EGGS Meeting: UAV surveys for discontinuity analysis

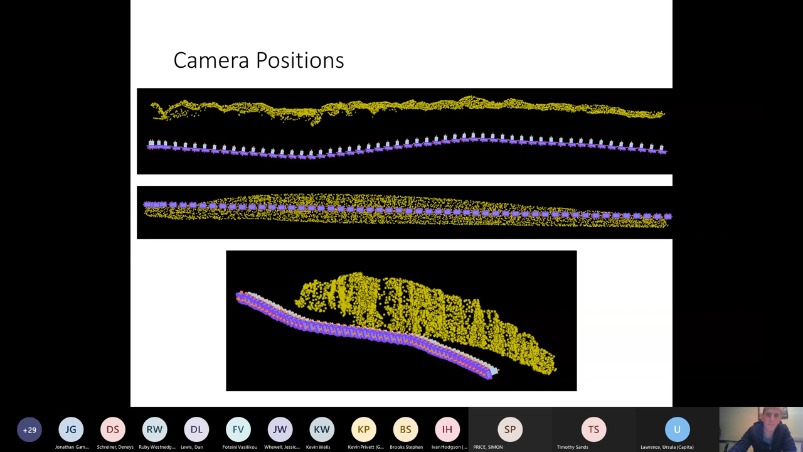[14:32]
So you can see here the different camera stations and you can see part of the point cloud of the cliff from looking from above and looking in the sideways and then looking from an oblique angle. So we have the point cloud data that we use to generate a very high resolution surface model of the cliffs. And then we have the photographs themselves, so the multispectral data,
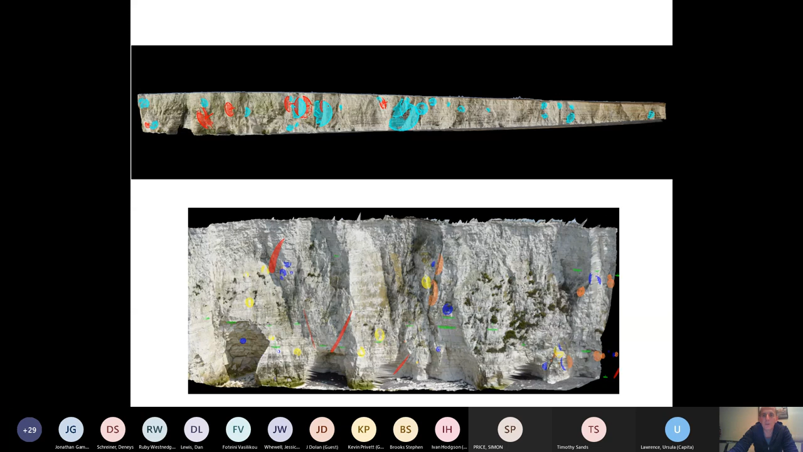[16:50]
And so this was a pretty significant undertaking and pretty time consuming because it was done manually, really. But we mapped out pretty much everything we could see. And then we produced a stereo plot of these data.